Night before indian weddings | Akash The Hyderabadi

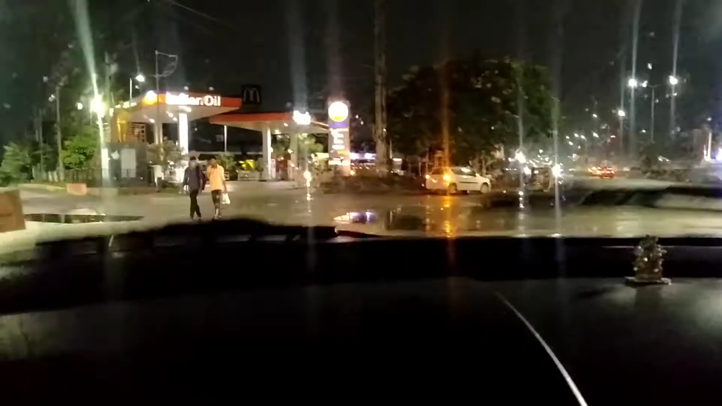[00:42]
पूरे पेट्रोल पंप बंद थे तो हमें लगा कहीं भी पेट्रोल पंप खुले नहीं मिलेंगे।
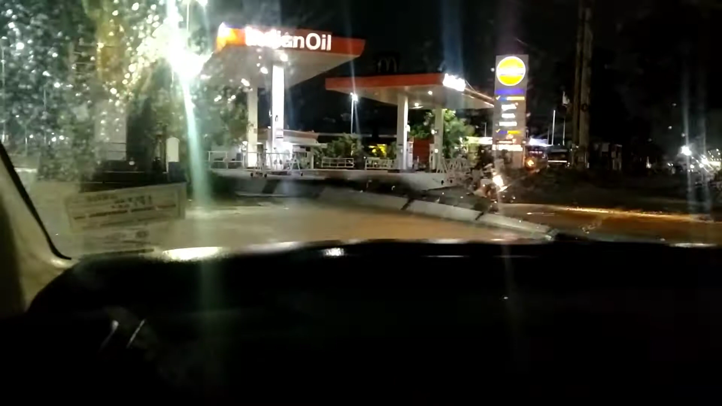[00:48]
फाइनली एक जगह पेट्रोल पंप खुला है तो पेट्रोल भर लेके अपन निकलते हैं चार मीनार को।